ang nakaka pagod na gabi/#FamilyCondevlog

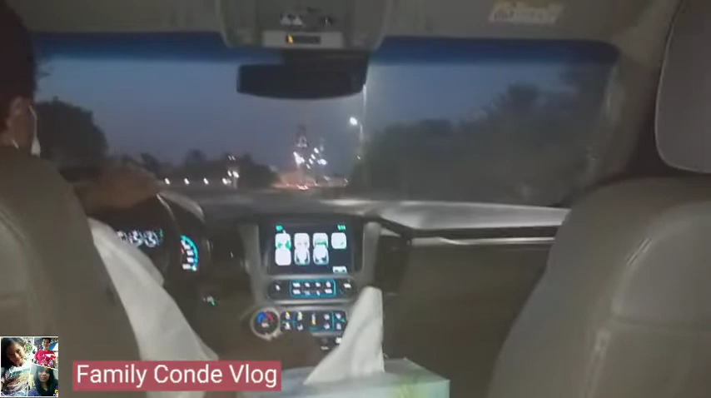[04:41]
na pinagawa ang aking among babae. So, dito pala, ayan, sa Alain Coop, mga kalangga. Dito lang pala ang Magtaba. Akala ko malayo. Dito lang pala. So, ayan po yung kanilang mosque. Dito po ang school ng aming mga alaga. Ayan. sa Madars.